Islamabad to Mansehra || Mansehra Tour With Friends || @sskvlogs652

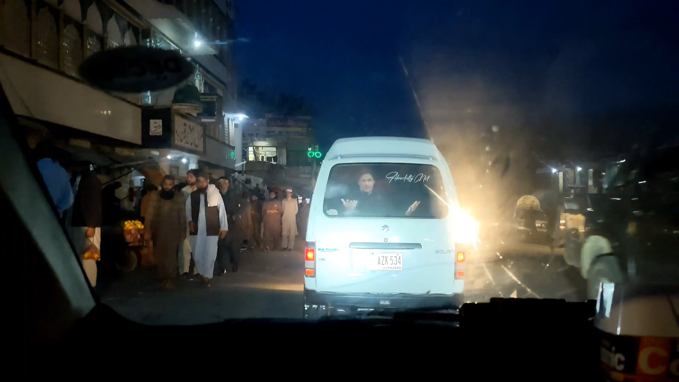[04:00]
ये भी बड़ा तफरी वाला बंद है, छोटे कद का है, बड़ा भरा हुआ बाजार है भाई।
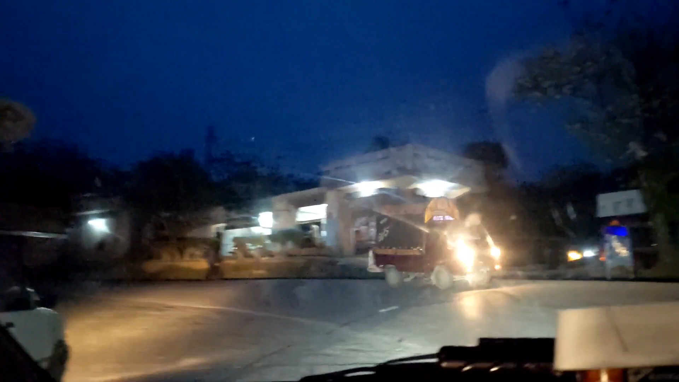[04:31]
सिटी रोड तो ये है ही है, लेकिन मेरे ख्याल से इसको शहर रेशम भी बोलते हैं।
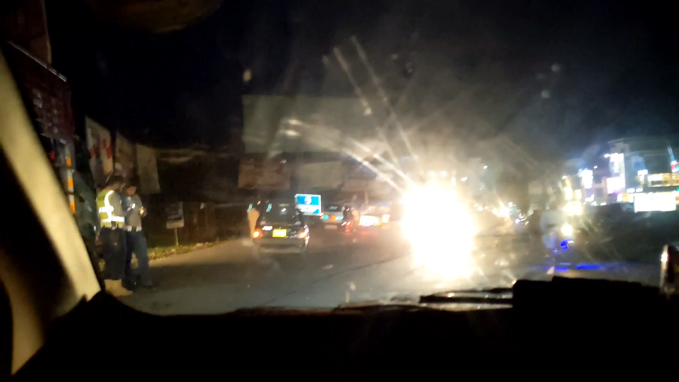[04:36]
अच्छा अच्छा भाई, हम लोग मंसेरा बाजार पहुंच गए। टर्न लेफ्ट ऑन टू लामा इकबाल रोड, देन टर्न राइट ऑन टू N35।